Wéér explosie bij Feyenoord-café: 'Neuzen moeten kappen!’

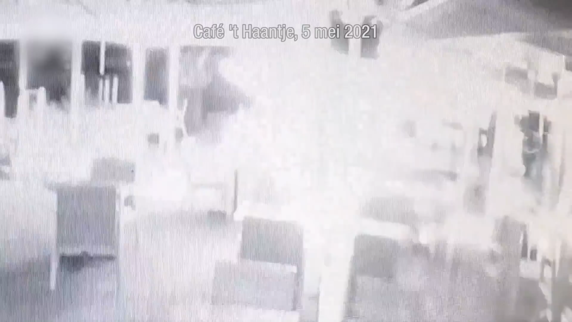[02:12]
Want aan de camerabeelden te zien is er ook weer eentje weggelopen met een hoedie. Met een corpusjon.